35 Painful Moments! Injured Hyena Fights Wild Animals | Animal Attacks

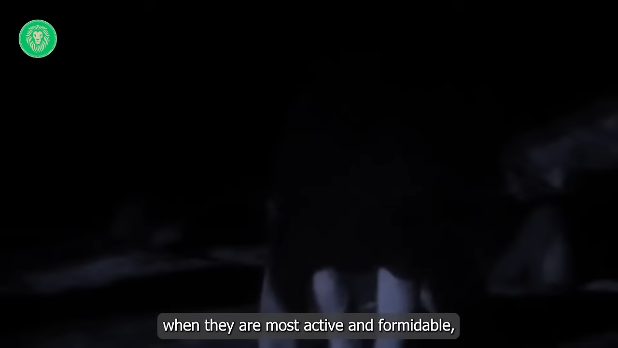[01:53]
the lions surround their target, leveraging their collective strength and tactical prowess.
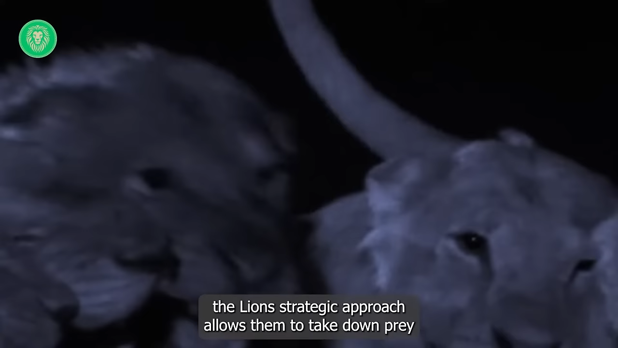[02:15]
the lions' strategic approach allows them to take down prey many times their size.
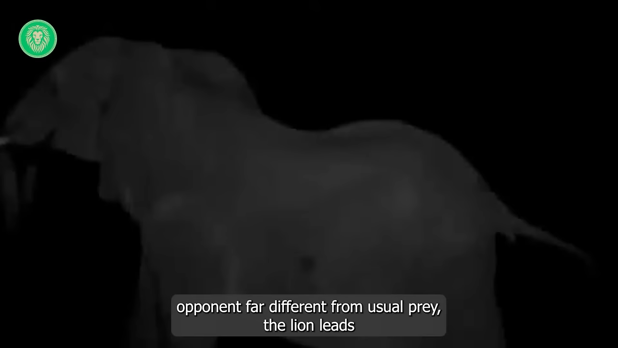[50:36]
making it a formidable opponent far different from usual prey, the lion leads the remaining lionesses in its pride in a chase.
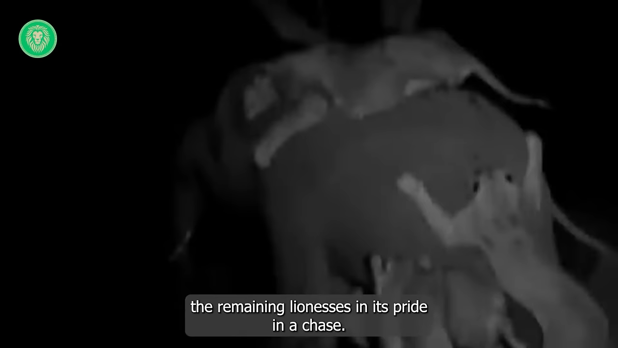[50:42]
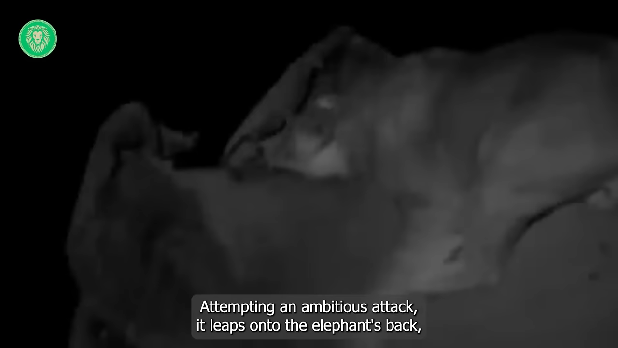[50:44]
Attempting an ambitious attack, it leaps onto the elephant's back, aiming to sever the spine with its fangs.
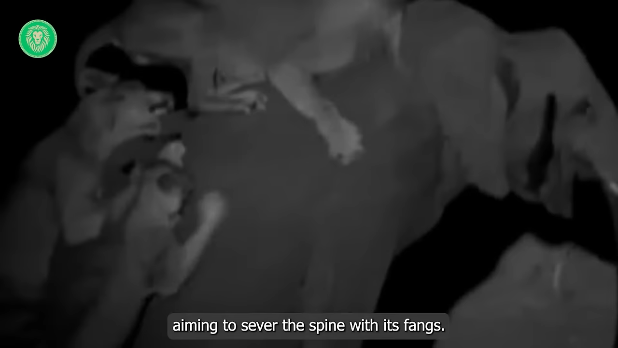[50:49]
However, the colossal creature manages to throw off the attacking lions,
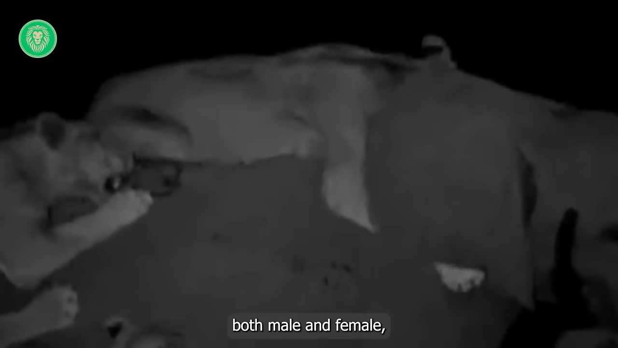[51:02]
both male and female, and successfully escapes.
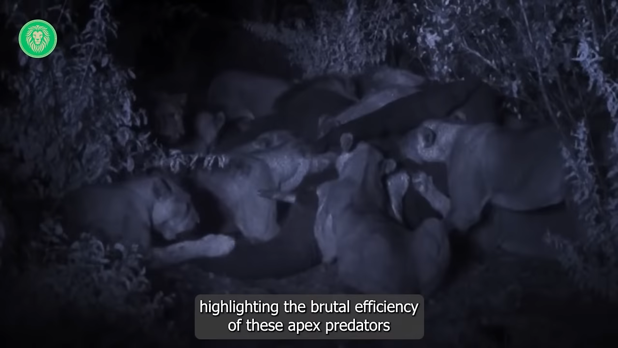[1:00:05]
highlighting the brutal efficiency of these apex predators in their natural habitat.
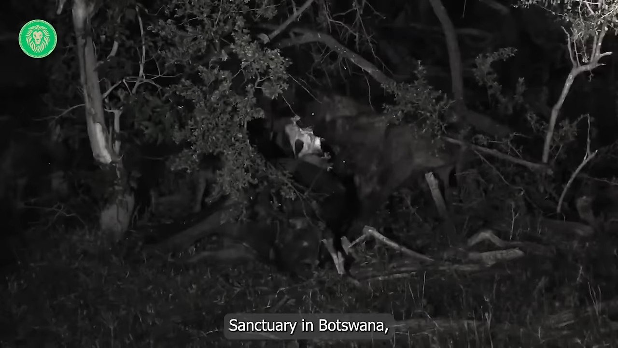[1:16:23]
a video shows eight hyenas killing an old buffalo.
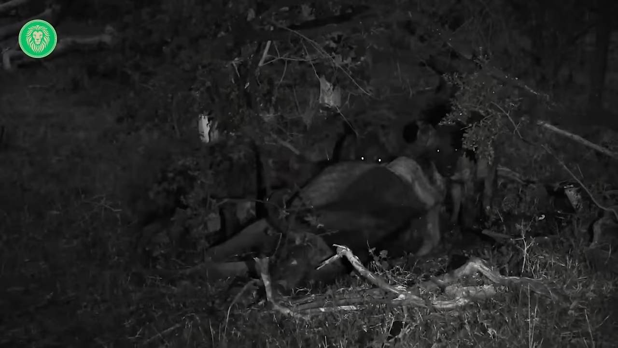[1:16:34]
They started eating the buffalo while it was still alive.
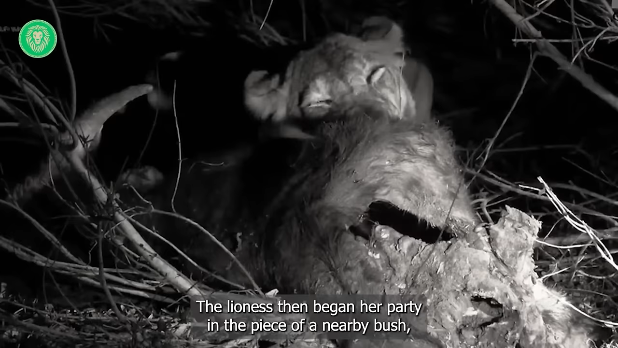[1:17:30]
the lioness then began her party in the peace of a nearby bush.
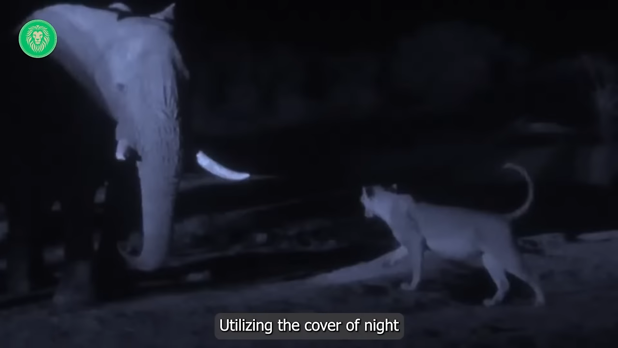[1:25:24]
lions, the lions, utilizing the cover of night when they are most active and formidable, the lions surround their target, leveraging their collective strength and tactical prowess. lions.
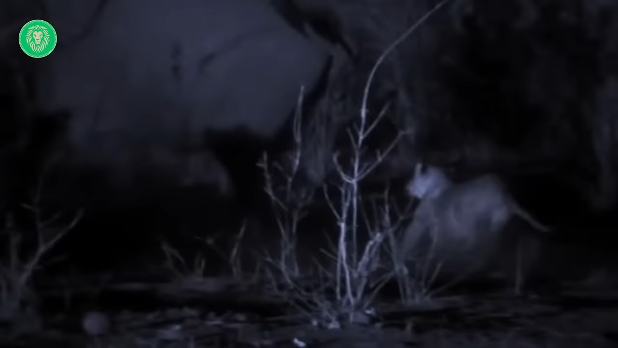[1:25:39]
Despite the elephant's massive size and strength,
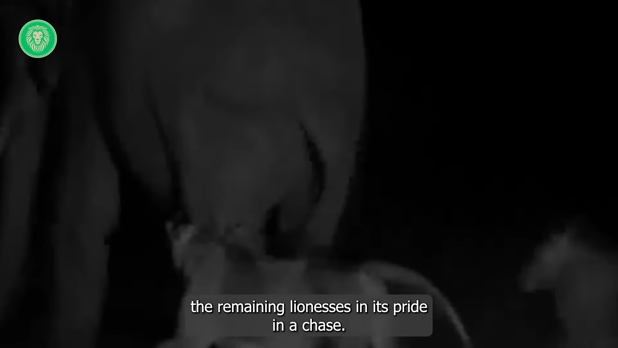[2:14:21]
the lion leads the remaining lionesses in its pride in a chase.
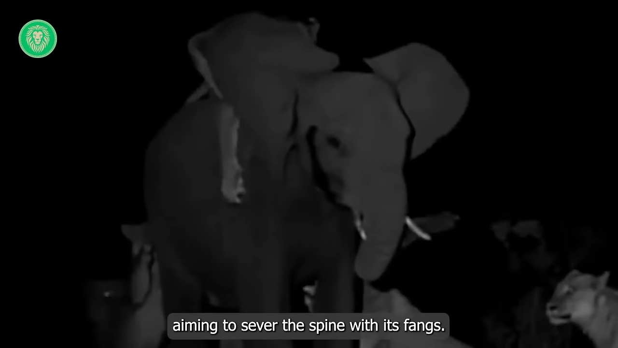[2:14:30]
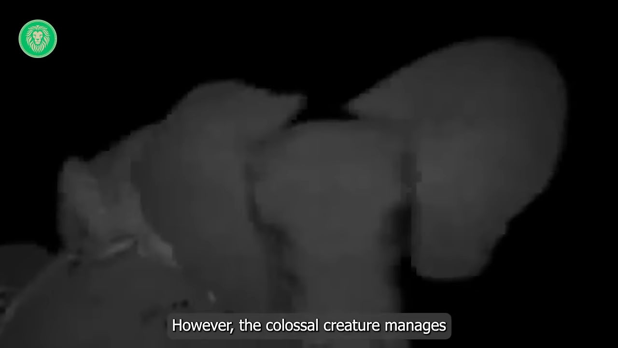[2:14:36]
However, the colossal creature manages to throw off the attacking lions, both male and female, and successfully escapes.
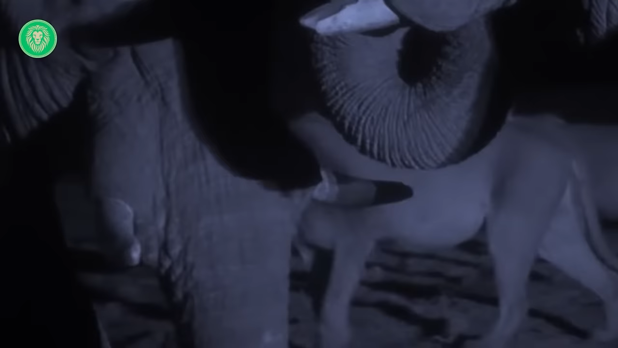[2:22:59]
Their approach is swift and coordinated, exploiting speed and agility to penetrate the herd's defenses.
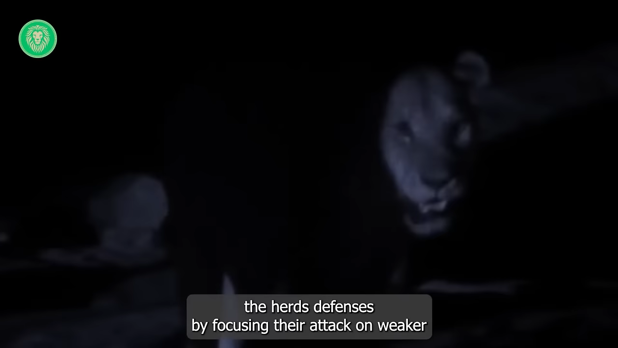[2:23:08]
By focusing their attack on weaker individuals, lions aim to demoralize and weaken the herd's overall strength. The climax of the hunt sees lions attempting to clamp onto sensitive areas,
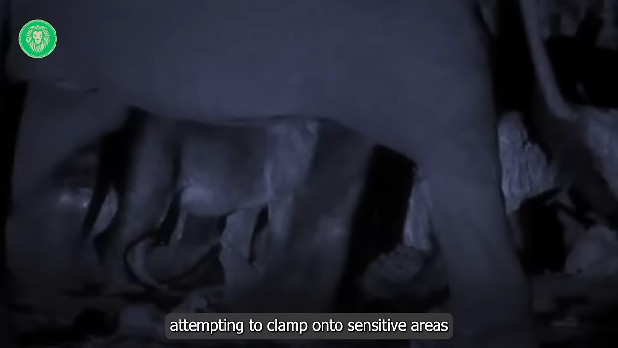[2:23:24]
such as the elephant's neck, using their powerful jaws.
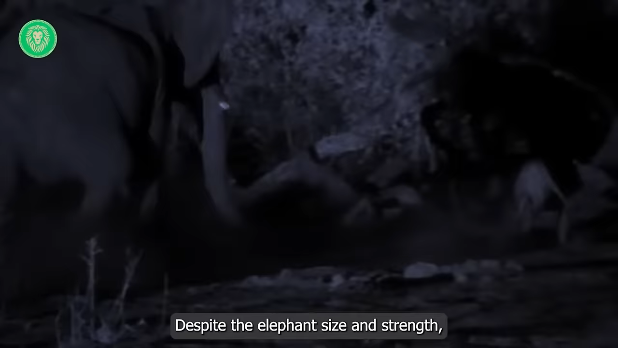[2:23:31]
Despite the elephant's size and strength,
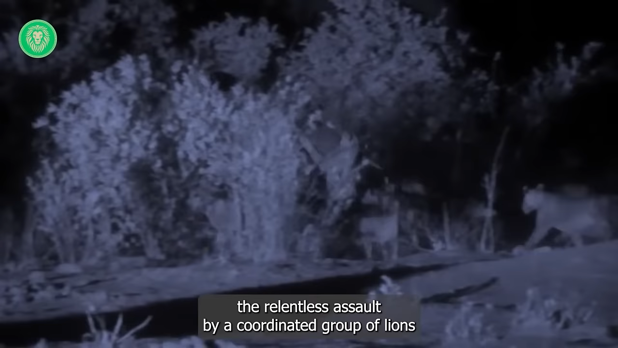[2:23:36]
the relentless assault by a coordinated group of lions can lead to serious injuries or even death for the targeted elephant.